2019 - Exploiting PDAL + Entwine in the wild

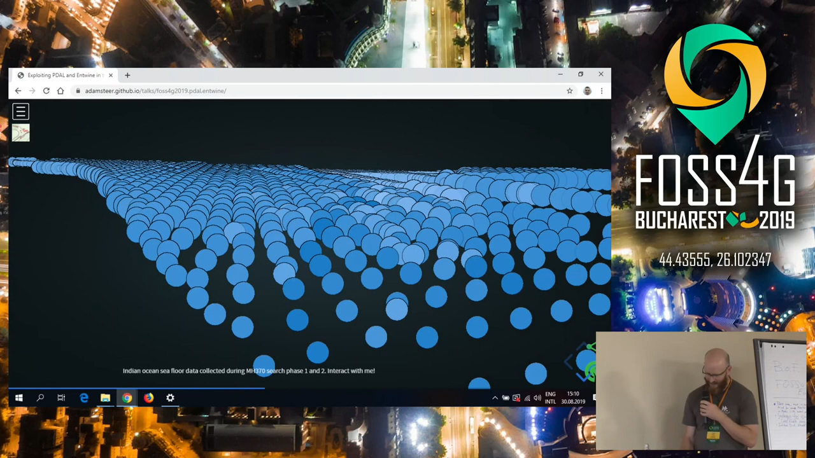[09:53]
So, when you're watching this presentation at home, you can play with this data set, and you can browse around and have a look at it all. So, this is visualized using the Poetry WebGL viewer, straight from an entwined point tile index. And you can see that the RGB colors that I've applied come out. Otherwise, it would just be looking at black points.
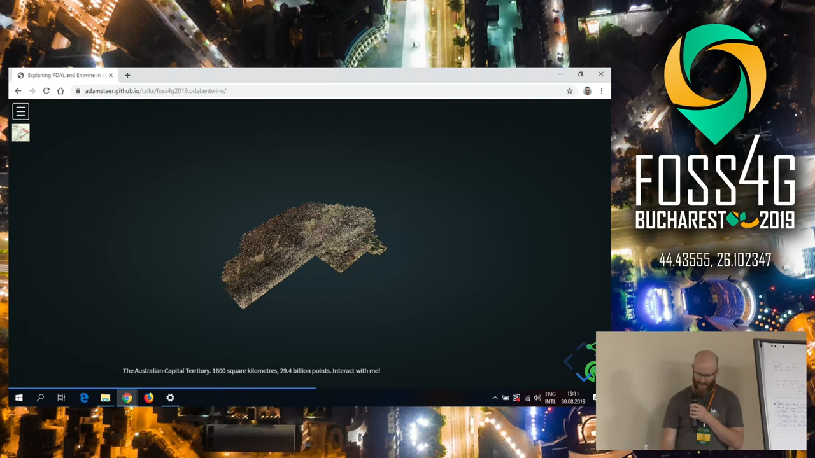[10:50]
This is my favorite toy data set because it's really pretty.
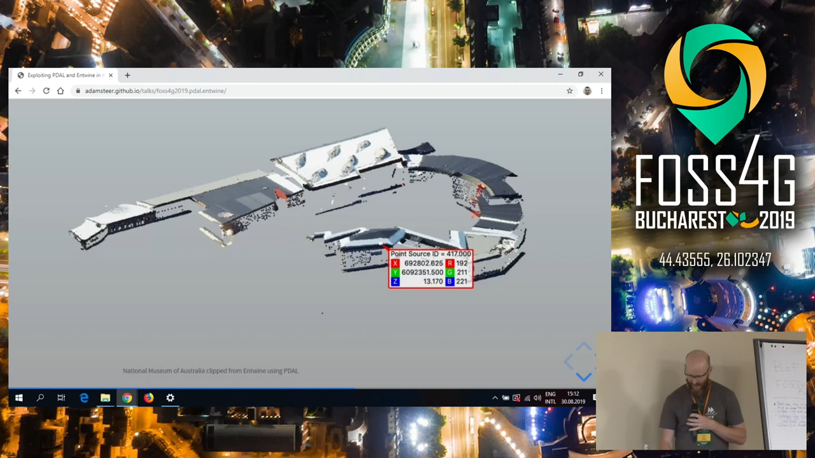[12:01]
So, on the way between my entwined index and this little data set, I've converted to the, got the building out as height above ground. So, I'm looking at building heights rather than absolute elevations. So, that's all done with fairly simple tooling. And here we go. So, again, the workflow, colorize and Twinify do stuff.
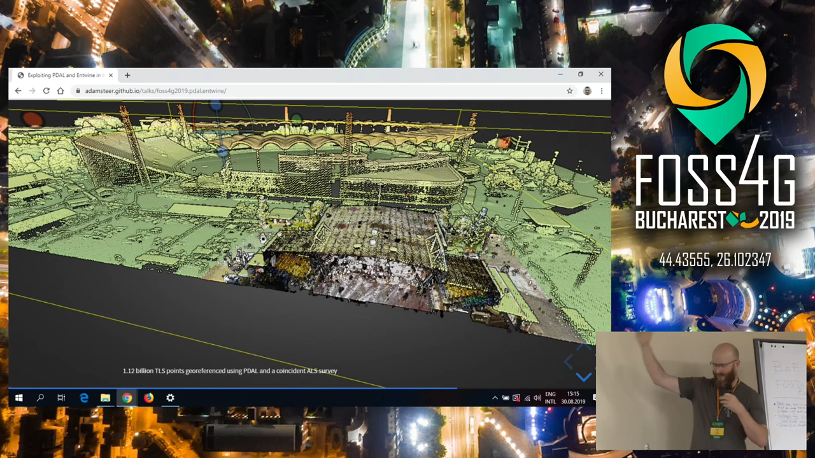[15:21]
apply a transformation and glue the two data sets together and then visualize them. So, this was part of a sort of stand in a basketball court and then zoom out through the building out to sort of the entire landscape scale project. And again, workflow. So, this is a bit longer. Find co-registration points.
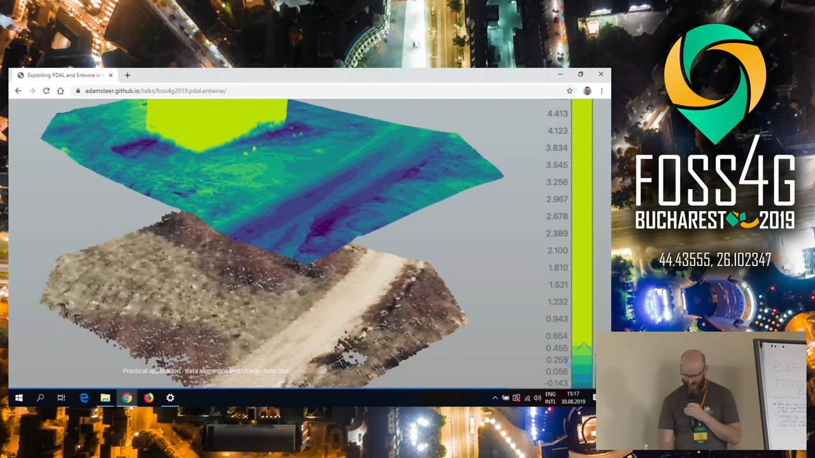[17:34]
And this is... The LiDAR data was flown in 2015. The RPA data was collected in 2018. And you can see a building's been built. And a little bit of ground has been moved around it as well. So, that was a great little use case for those capacities. And again, classify the ground.